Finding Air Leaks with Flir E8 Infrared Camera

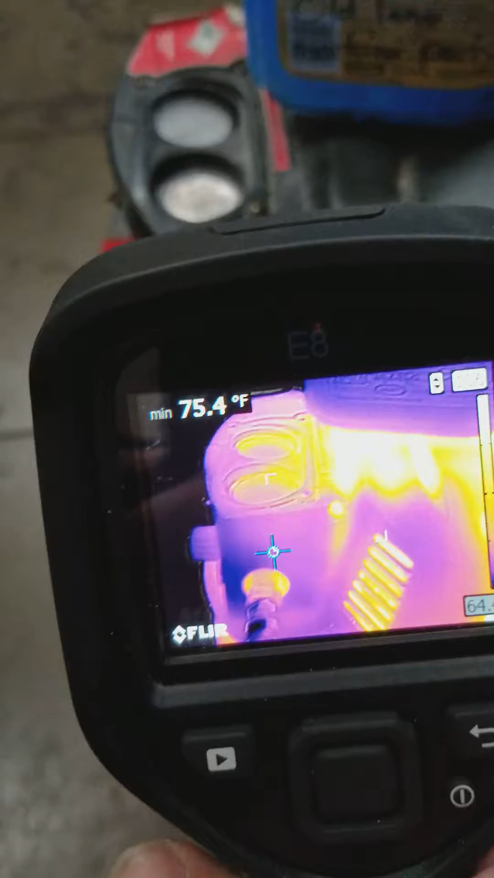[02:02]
On screen: min 75.4°F
Okay, I'm going to go ahead and take a picture of this.
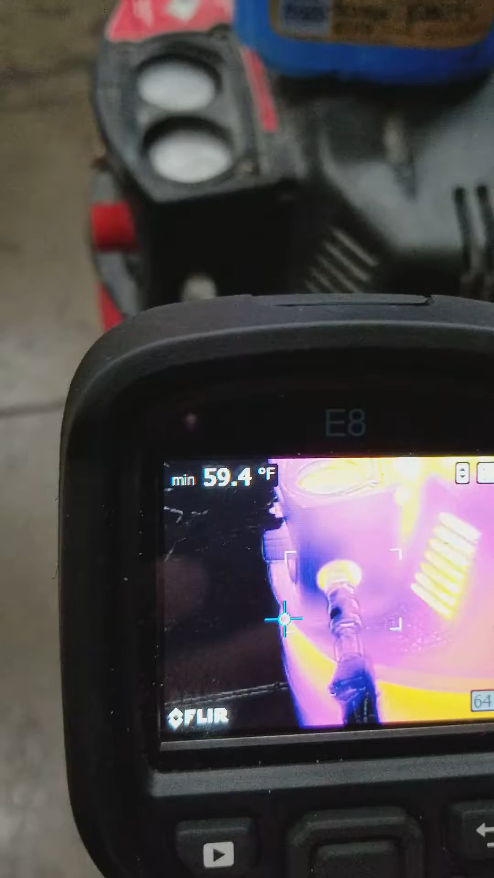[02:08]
On screen: min 59.4°F
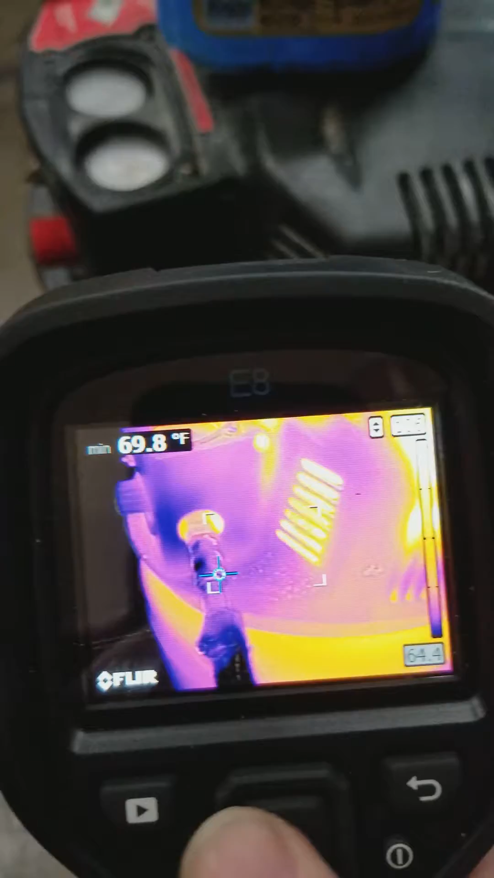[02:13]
On screen: min 69.8°F
I am going to, actually I'm going to take three different pictures. I'm going to take it in iron.
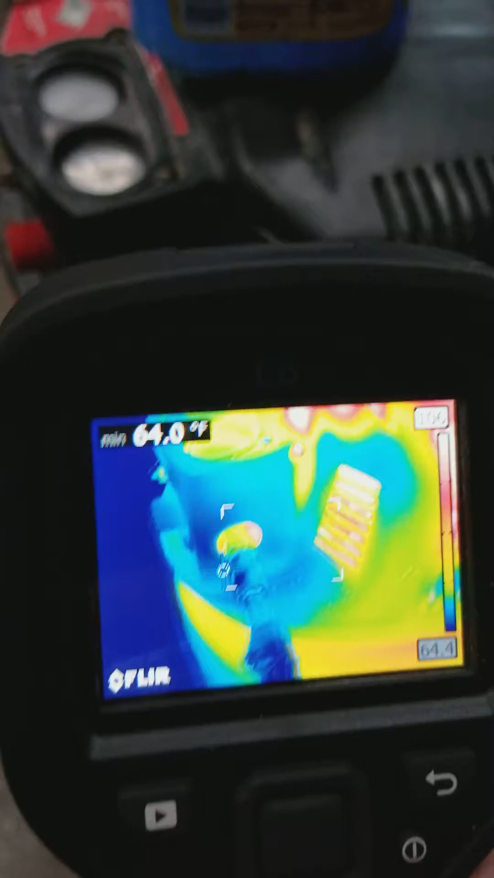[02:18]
On screen: min 64.0°F
I'm going to take it in rainbow. And rainbow gives us a really nice,
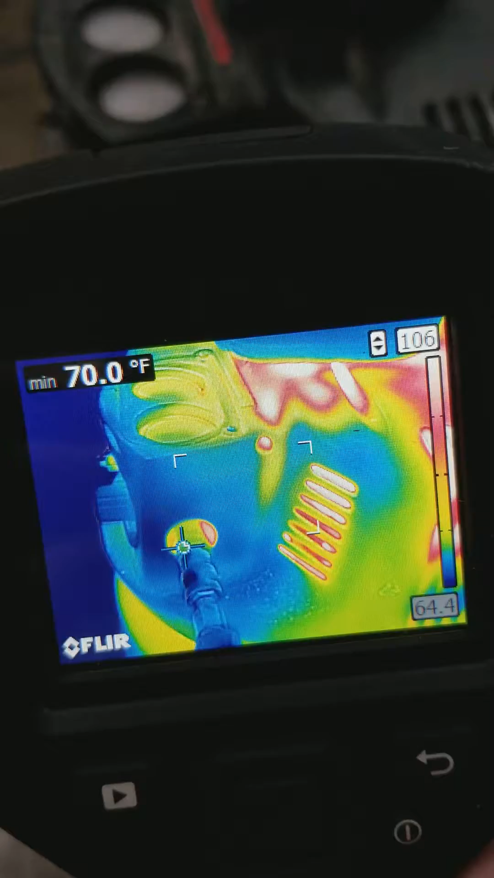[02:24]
On screen: min 70.0°F
you can really see the whispering of the air from the bulkhead
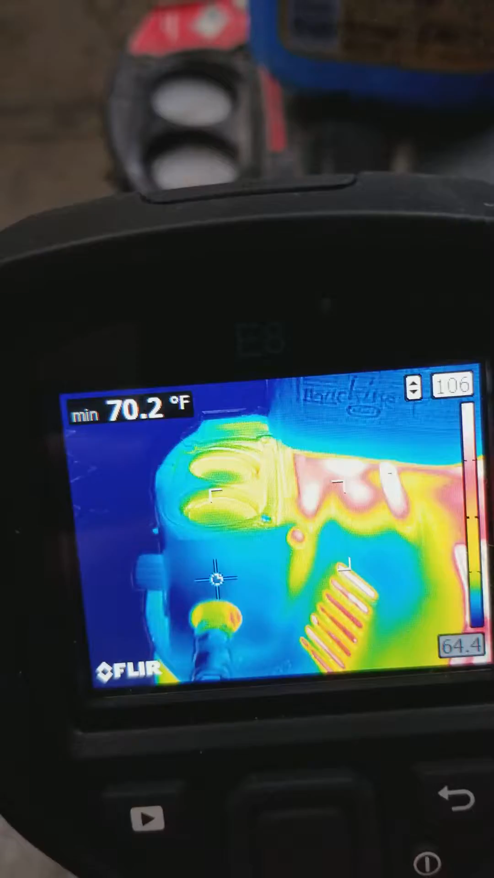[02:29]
On screen: min 70.2°F
where the air line comes out and where the air is puffing against it.
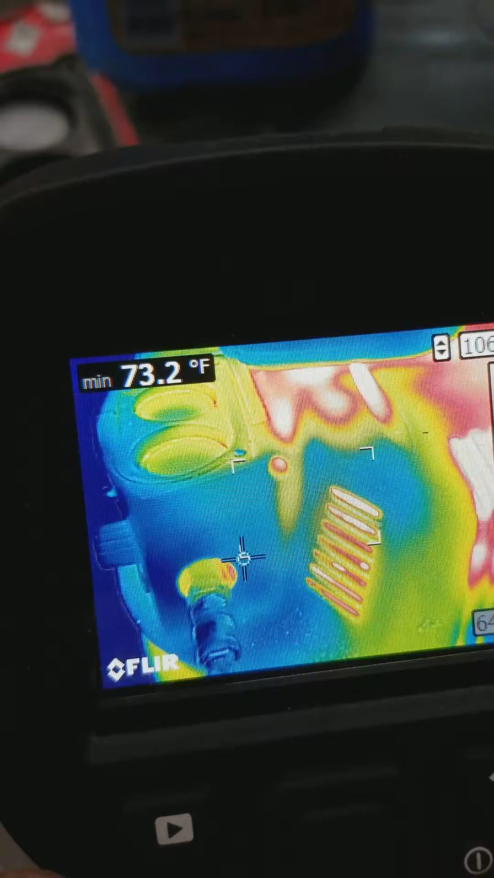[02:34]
On screen: min 73.2°F
You can see the nice dark blue to where it kind of feathers into the lighter blue.
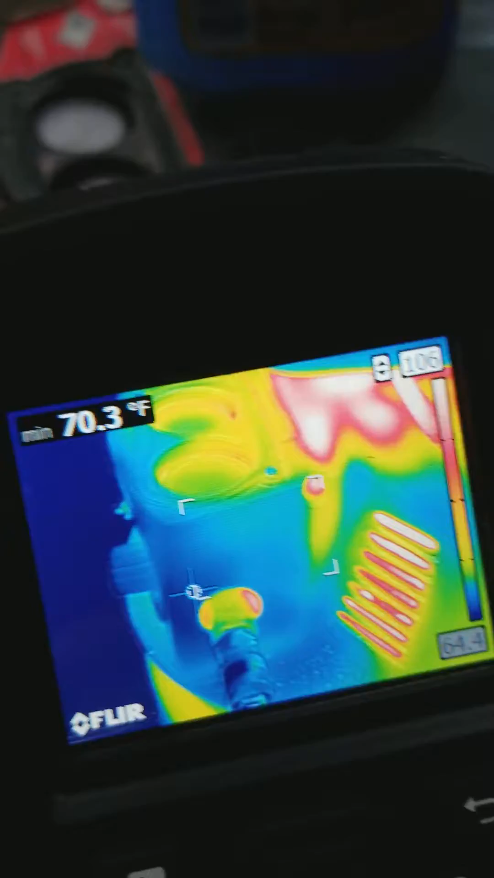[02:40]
On screen: min 70.3°F
And then we're going to look at it in grayscale as well.
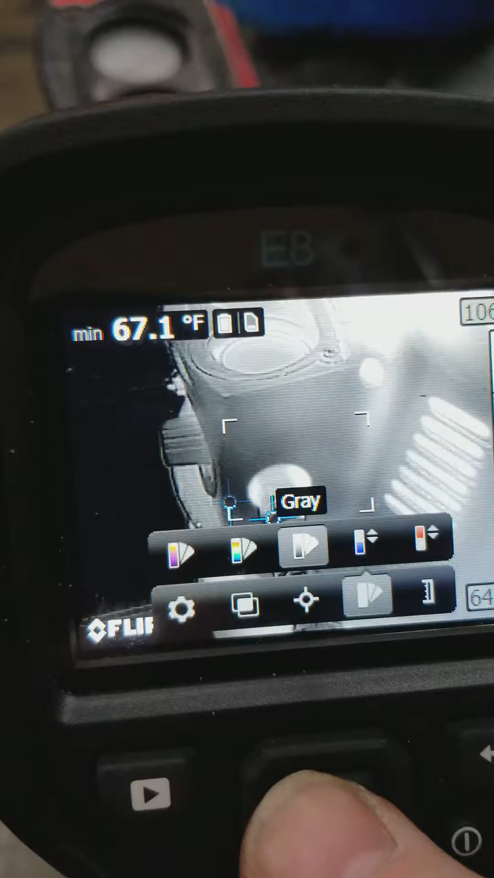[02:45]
On screen: min 67.1°F
A lot of people like grayscale.
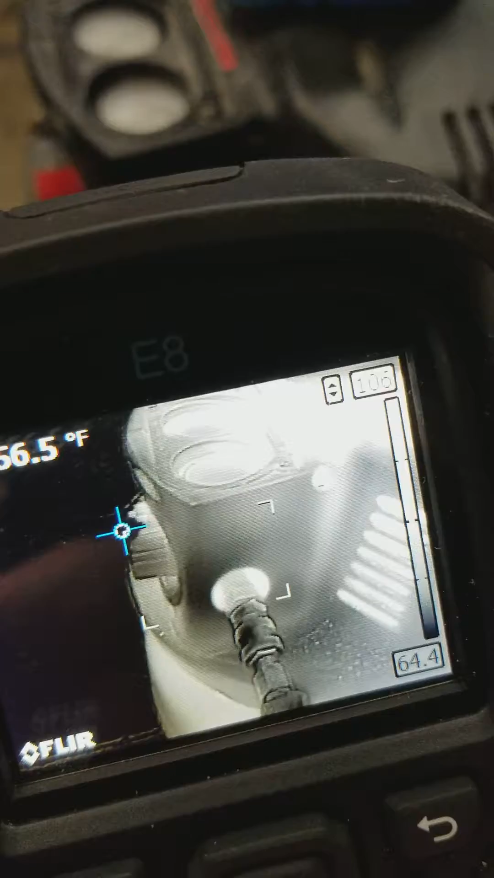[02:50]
Even though there's less detail as such, it really can cause your,
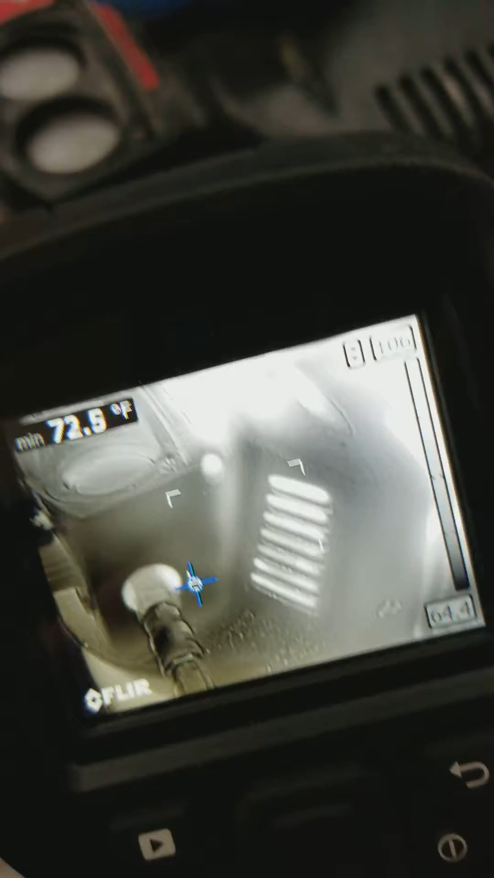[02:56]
well, as you see, the dark spots really pop out there.
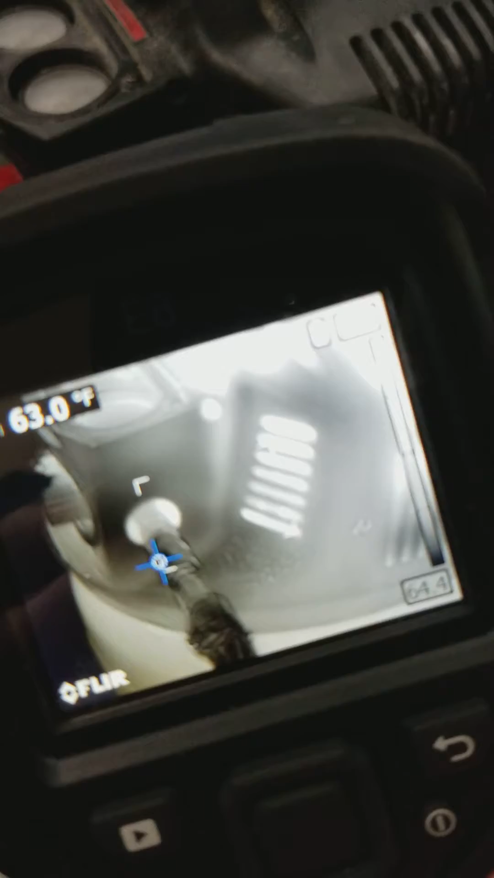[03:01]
And it's real easy to see our differentiation in temperatures.
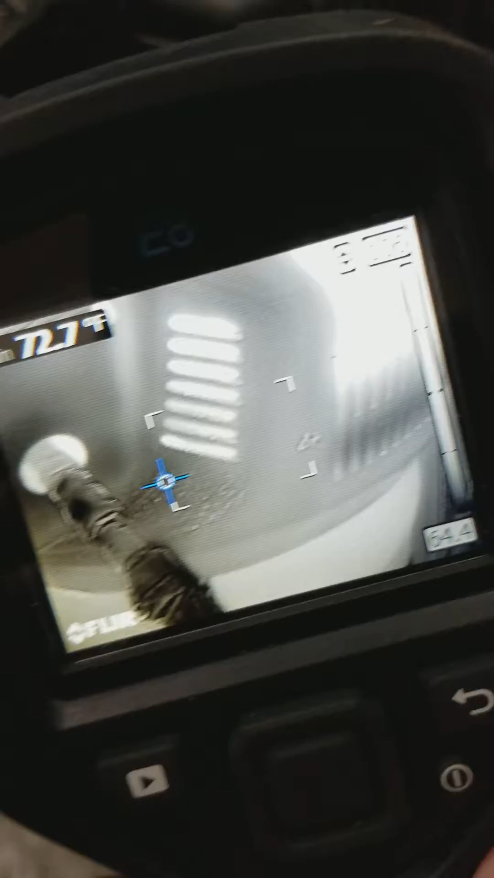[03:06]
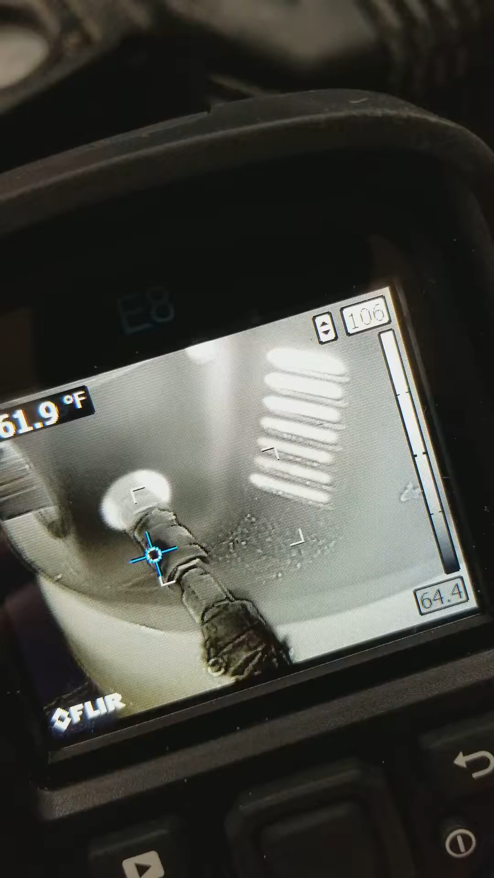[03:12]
So, definitely air leak. Definitely air leak there.
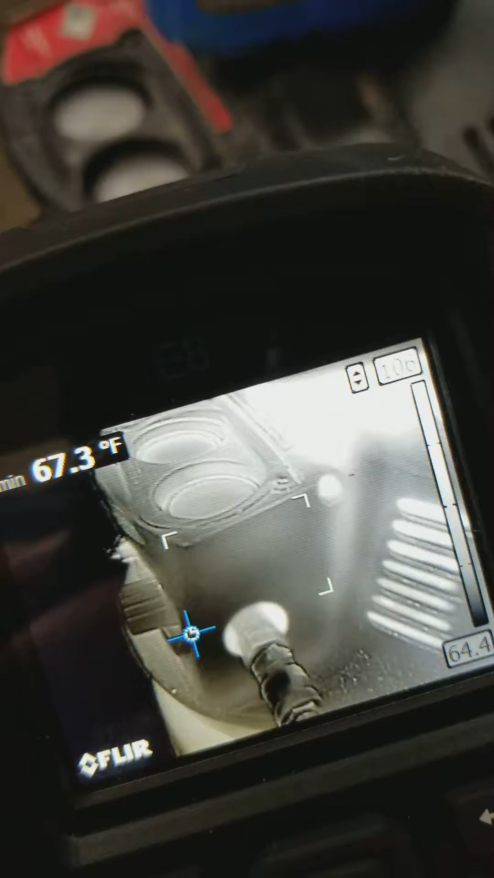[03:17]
On screen: min 67.3°F
You can see the wispness of the color meshing between the darker gray to the lighter gray.